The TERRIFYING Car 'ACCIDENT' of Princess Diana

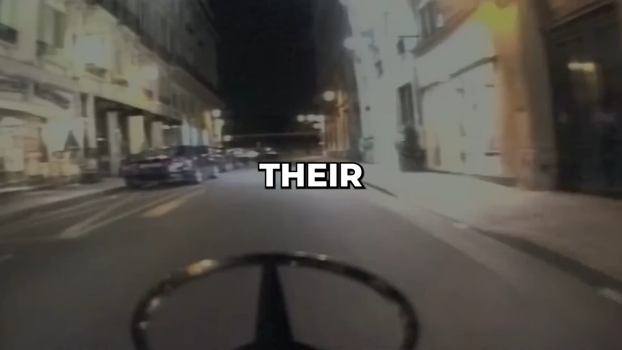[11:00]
Their route took them from Rue Cambon across the Place de la Concorde
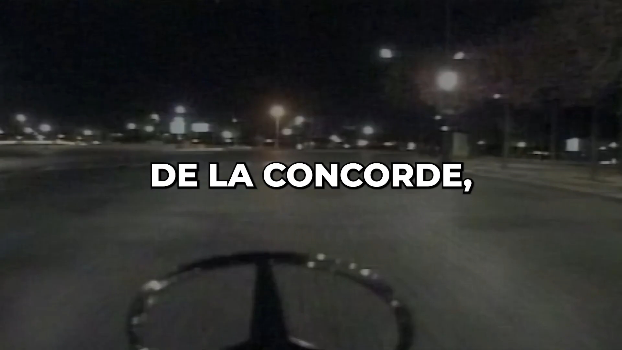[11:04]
and along Cor Lerine and Cor Albert 1st ER.
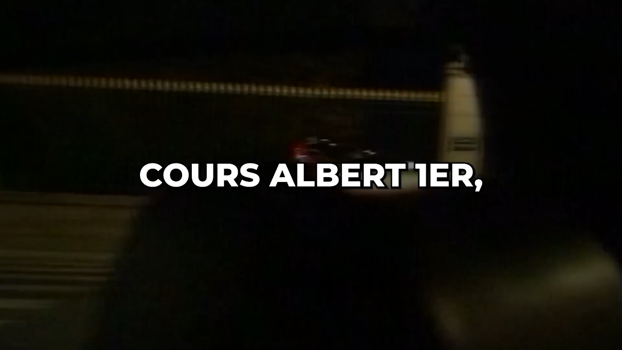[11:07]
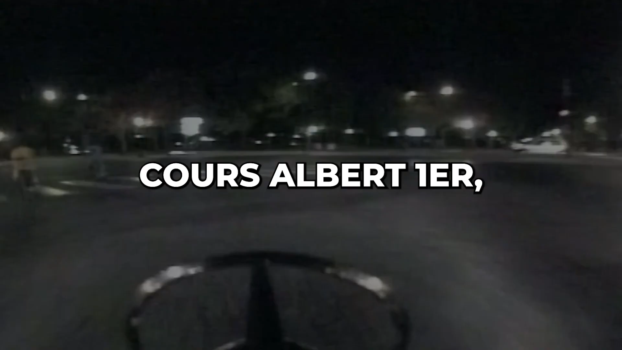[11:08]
The embankment rode along the right bank of the River Seine.
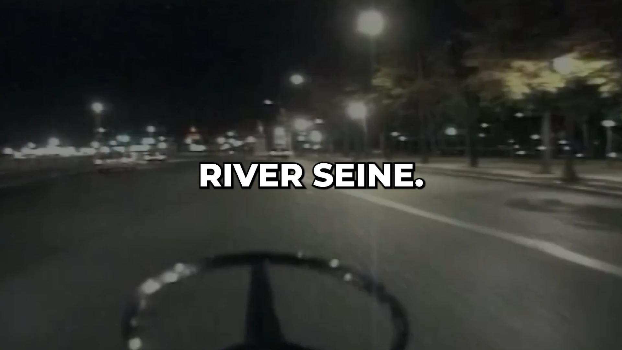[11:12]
They continued their journey into the Place de l'Alma Pass.
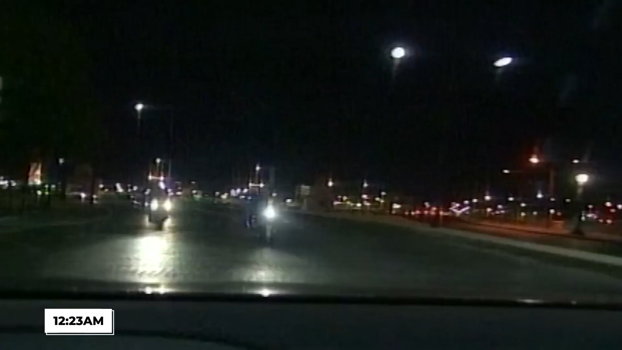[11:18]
At 12.23am, Henry Paul lost control of the car at the entrance to the Ponte de l'Alma underpass.
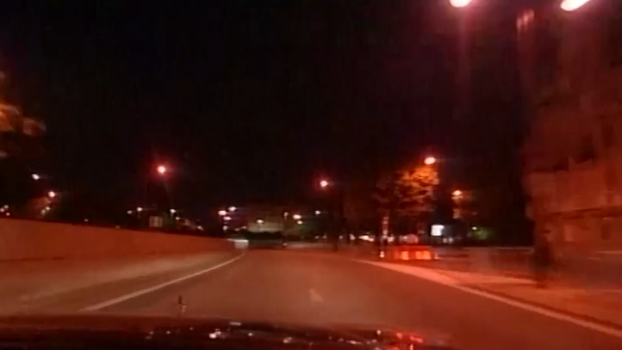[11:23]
The vehicle, an armoured Mercedes-Benz S280 saloon, reportedly collided with a passing white Fiat.